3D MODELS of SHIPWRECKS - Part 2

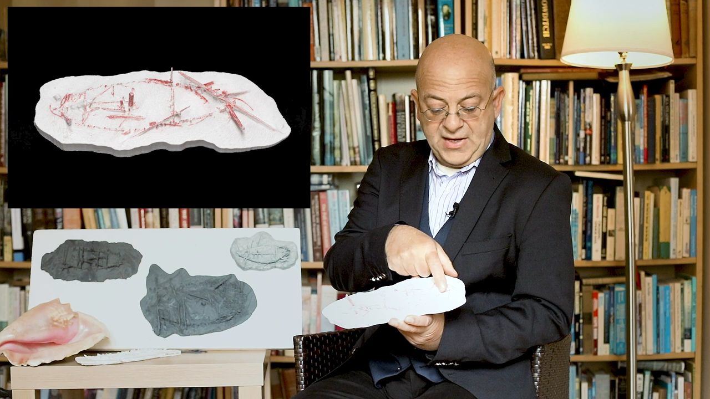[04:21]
Over here and over here you see the bow frames of the vessel. We have about three fattex, three frames on each side of the vessel here.
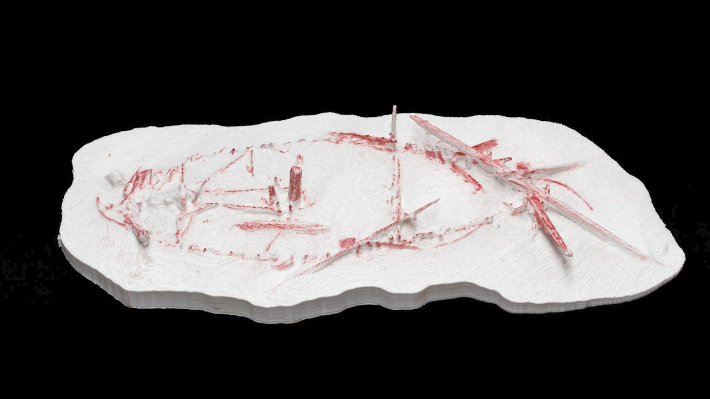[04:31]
They have survived to their original height and that is something really rare in maritime archaeology. In between them we see a stack of three Y-shaped anchors. Similar anchors were found on the famous
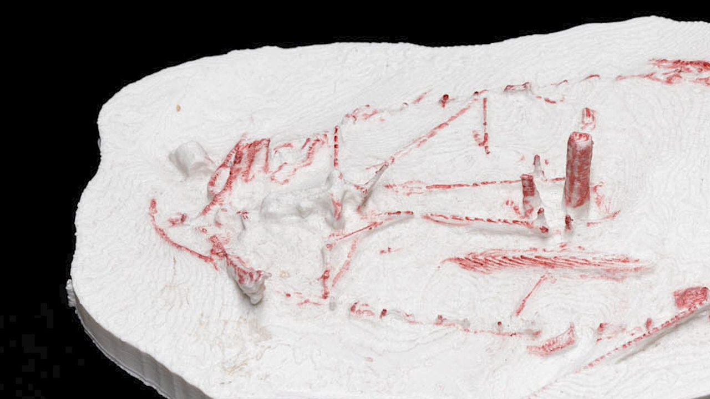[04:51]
11th century AD shipwreck from Turkey, the Serceliman ship. In this case there are only three they are stacked together.
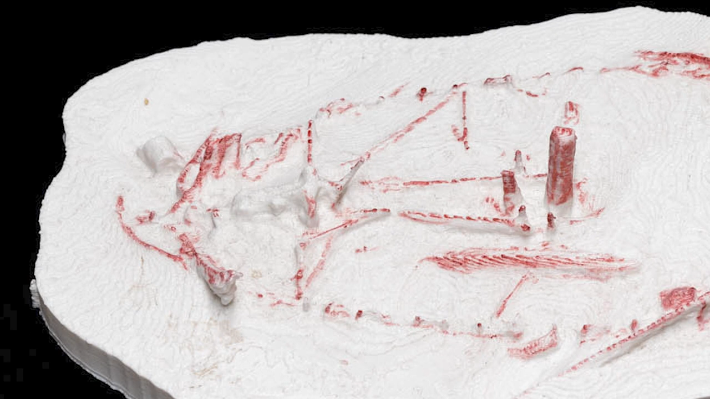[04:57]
Considering how neatly they continue to lie on top of each other it is likely that at the time of the sinking the anchors were tied together.
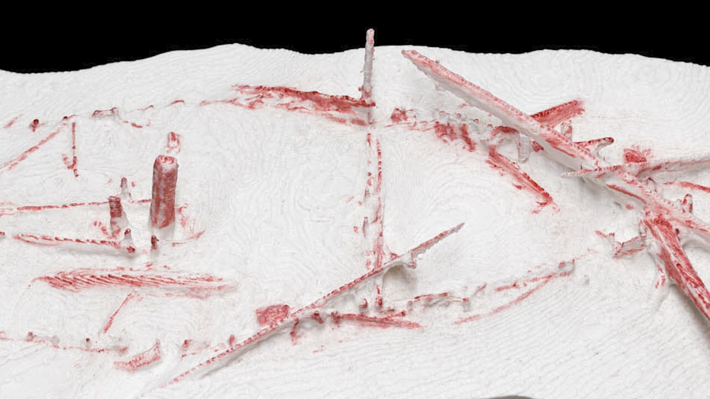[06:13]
a transversal bulkhead which separated the stern quarter of the vessel from the main
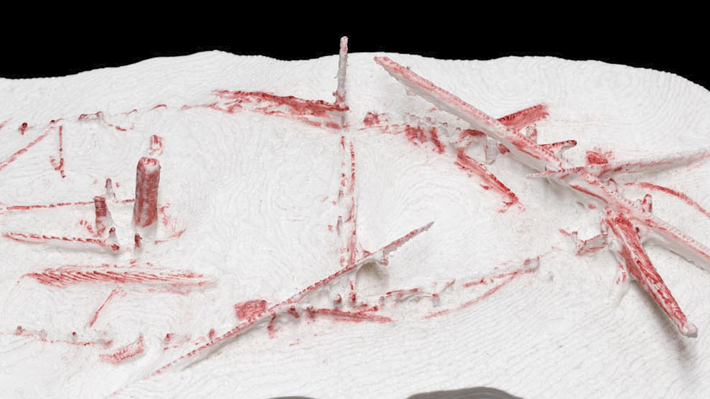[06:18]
central hold of the vessel. We see two vertical stanchions that almost certainly were framing